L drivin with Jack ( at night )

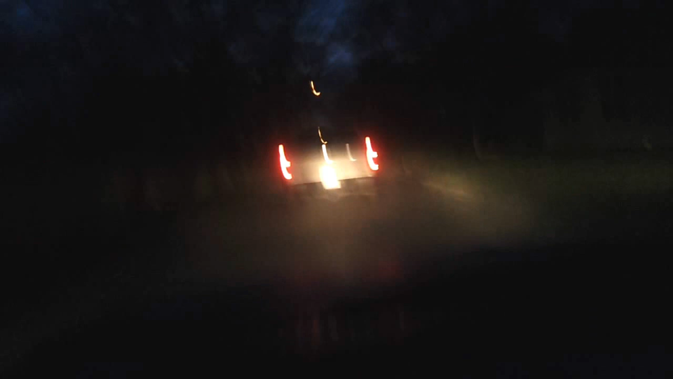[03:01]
Hey, boy! Back here. Dirt road. First time on dirt road in my truck! My little Chevy pickup. We're here.